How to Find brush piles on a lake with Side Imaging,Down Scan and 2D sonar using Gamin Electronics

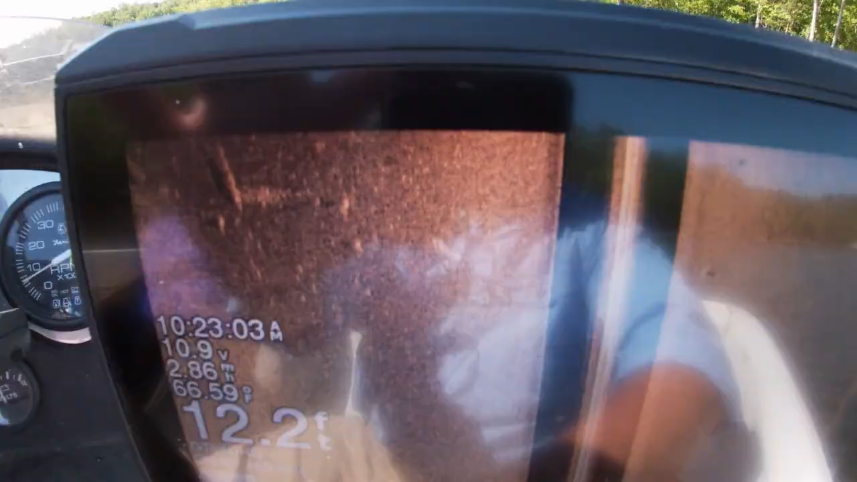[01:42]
On screen: depth 12.2 ft
there's always a glare on this thing and you can see some of the structure on the bottom.
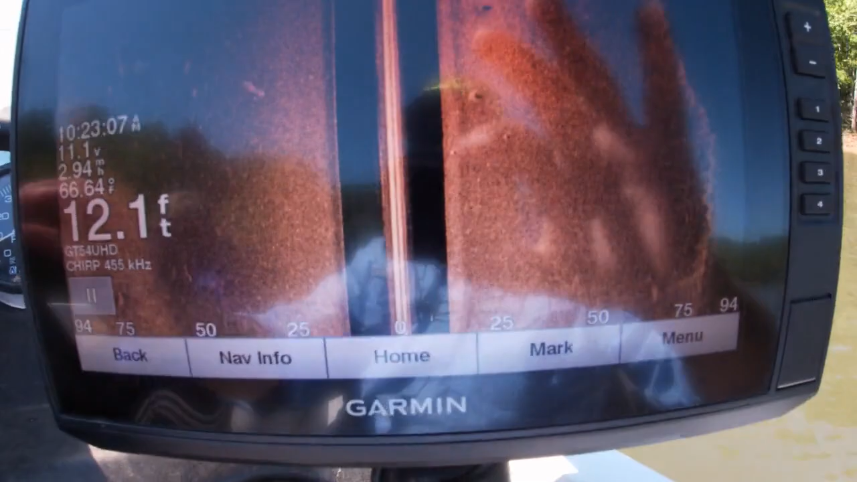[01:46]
On screen: depth 12.1 ft, water 66.64°F
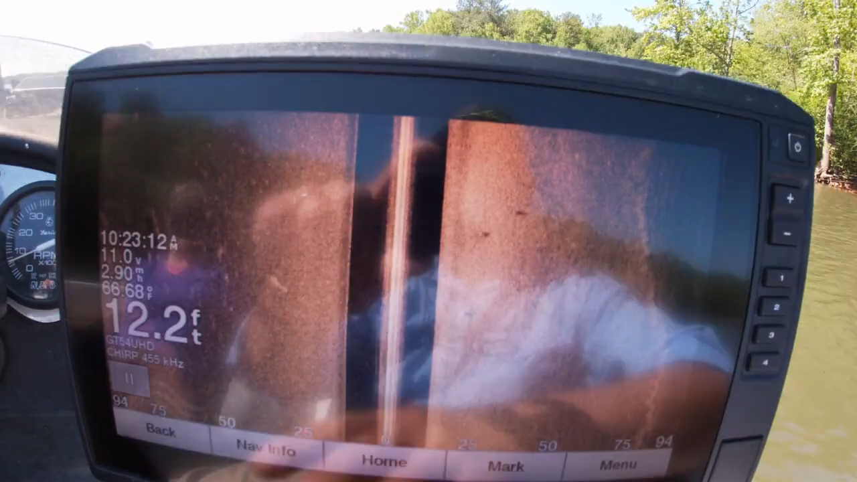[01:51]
On screen: depth 12.2 ft, water 66.68°F
And I'm going to point this out as I come across it again.
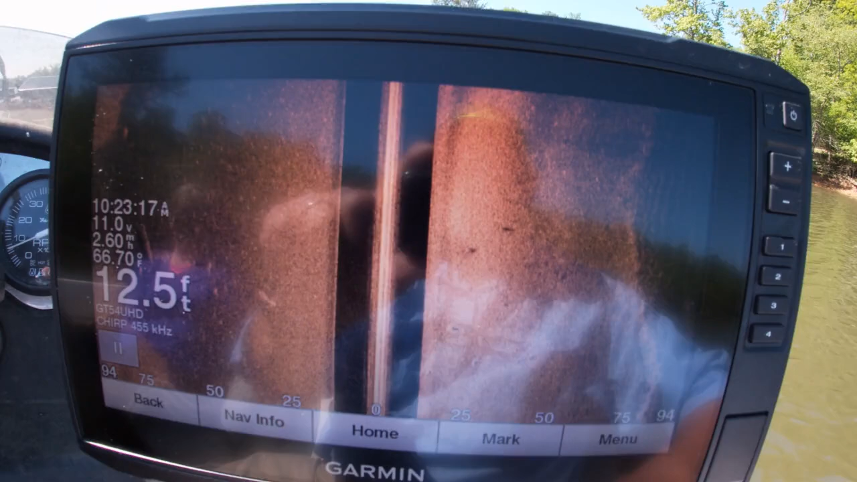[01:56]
On screen: depth 12.5 ft
So as you can see coming in the screen here right
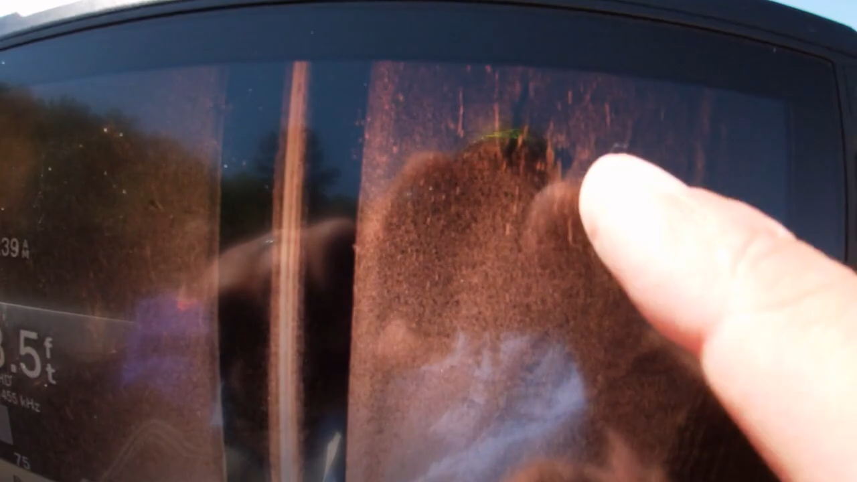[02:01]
here that is those little things that look like
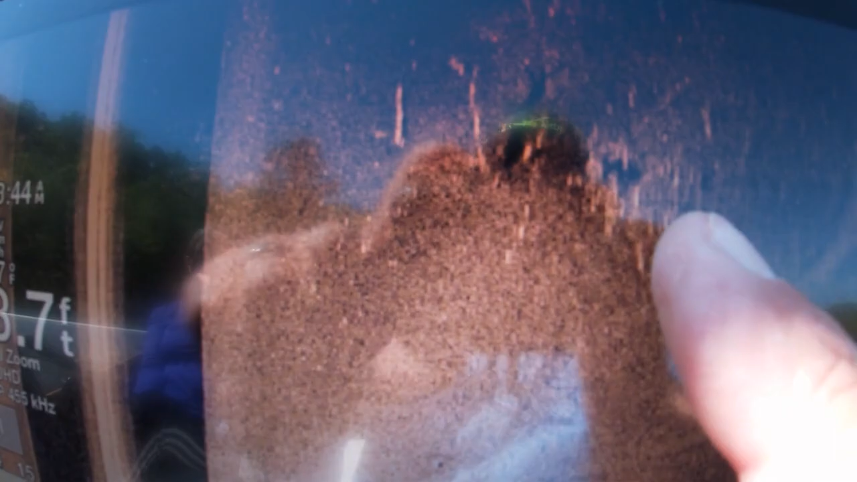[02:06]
rice seeds really small.
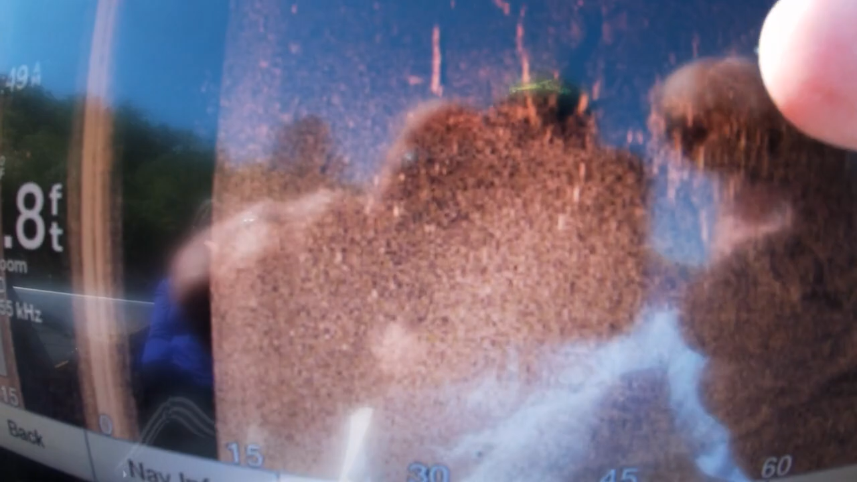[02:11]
Those are fish staged on that structure. And you can see the shadow line.
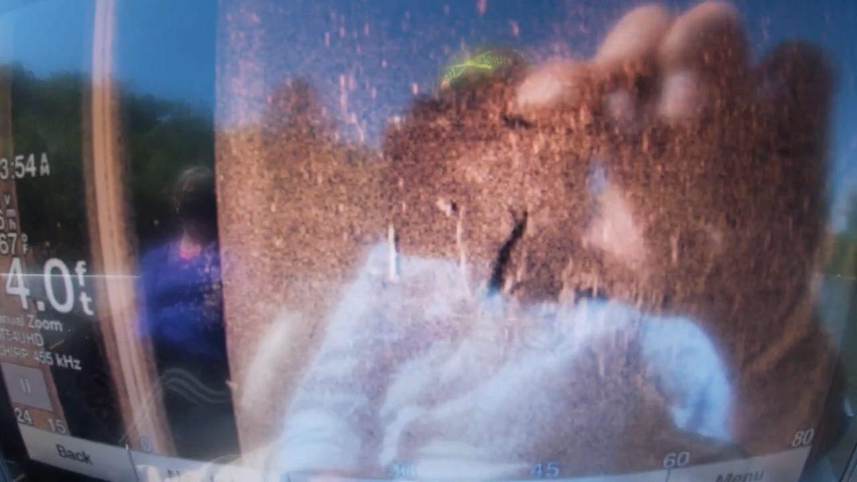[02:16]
See the shadow line on this pole here.
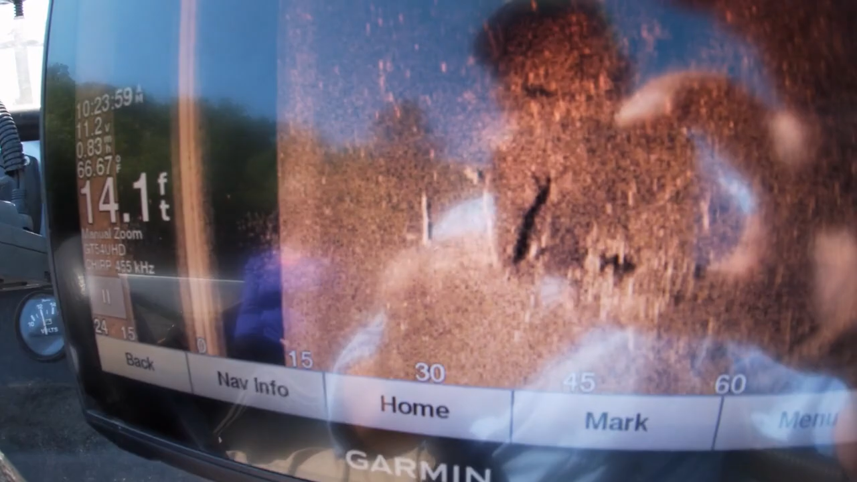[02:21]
On screen: depth 14.1 ft, water 66.67°F
So somebody has probably sank a Christmas tree. And so that right there is marked.
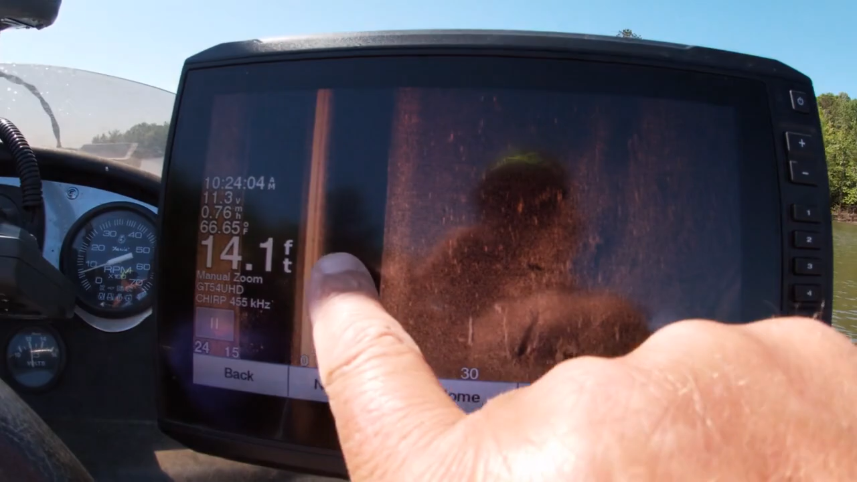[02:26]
On screen: depth 14.1 ft
So this is a uh this is a Garmin Ecomap 93SV 54 transducer on the back. Now I think they've actually got a uh now they've actually got a 56 out I think that's a little bit better.
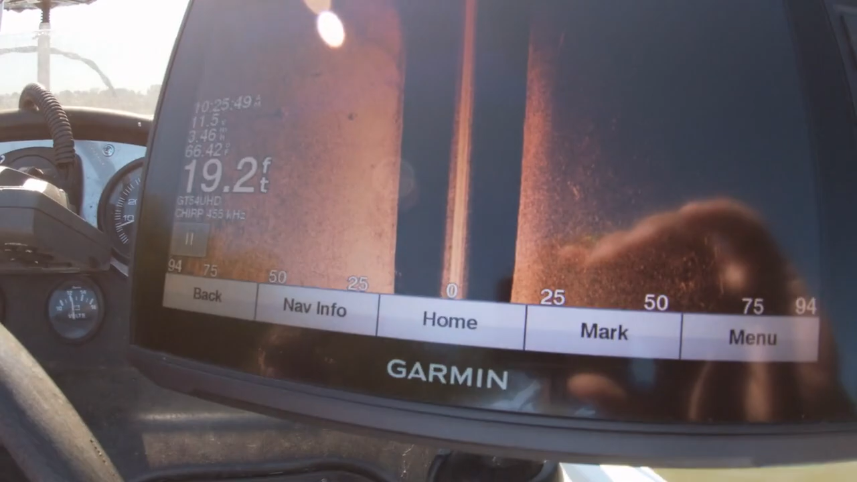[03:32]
On screen: depth 19.2 ft
I'm going to get on out. Get on out. Now as you move along if I see something that looks suspicious on the bottom I'm going to put a mark on it. I'm going to mark it. Then I'm going to go back over it with my down image. If you don't have down image you can go back over it with 2D sonar. If you go back over it with 2D sonar you can see the brush kind of how it's stacked. Maybe we'll have an opportunity while we do this for you to see that.